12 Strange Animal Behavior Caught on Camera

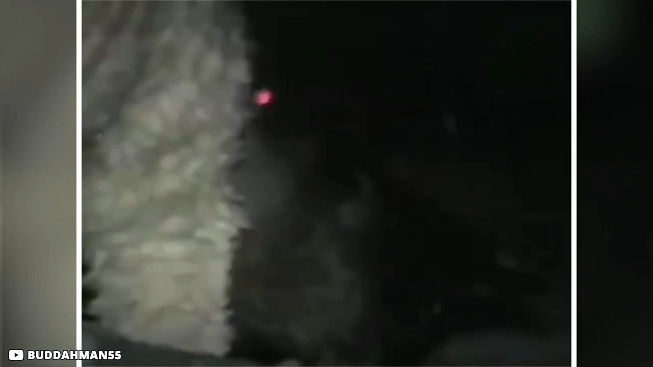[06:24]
They generally just hop on the back of these animals and start pecking away at their skin until they hit the subcutaneous fat, which they love.
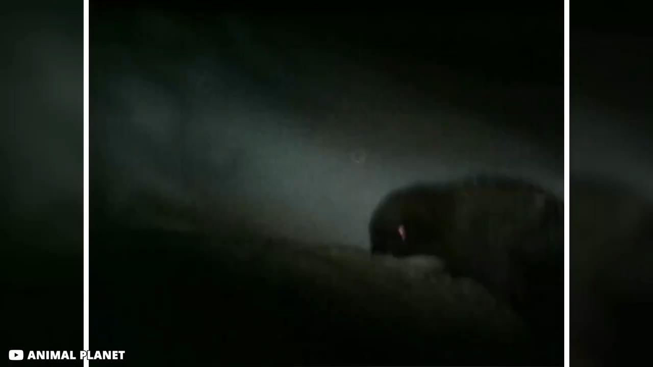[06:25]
They essentially eat these goats alive.
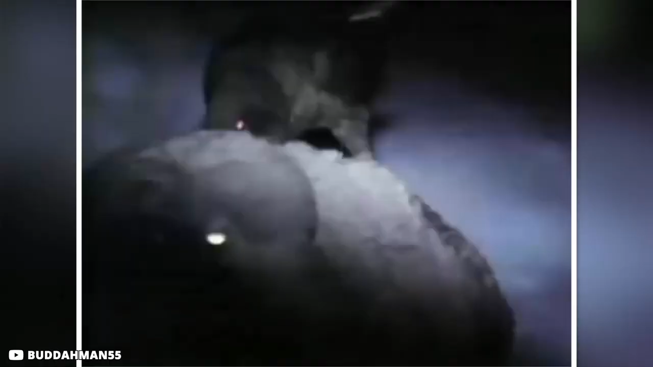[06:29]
Even with all the might of the goat to buck these birds off, they're very persistent and clingy.
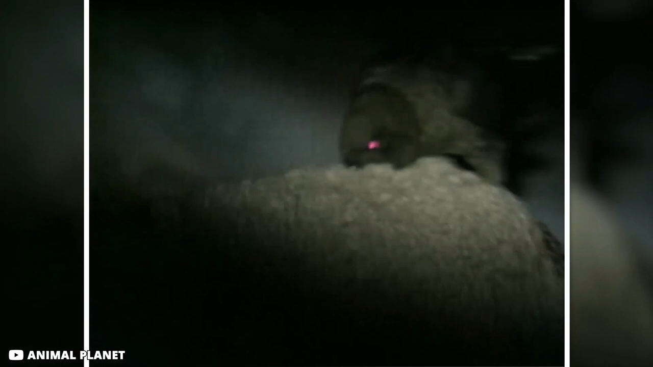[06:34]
Though kia don't kill the goats directly, the injuries sustained from the bites eventually kill the herd off, which ends up feeding the rest of the parrot flock.